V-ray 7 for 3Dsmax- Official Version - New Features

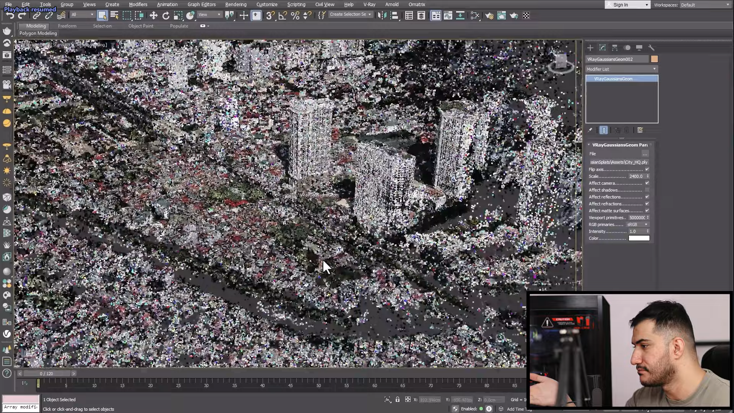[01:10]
یک اسهته و بعد میاد اینجا این ساختمان رو وارد میکنه و میذار جاخله اون زمین خالیه و یک میروری هم بهش میده قشنگودش داخل و بعدش میره سراغ آی پی آر و شروع میکنه ریل تایم رندر گرفتن از پروژهش میبینیم خیلی شیز خوبیه اگر ما هم بتونیم این اسهت هاش دستسیدش روشیم خیلی جذابه بتونه همه دنیا رو پشتیبانی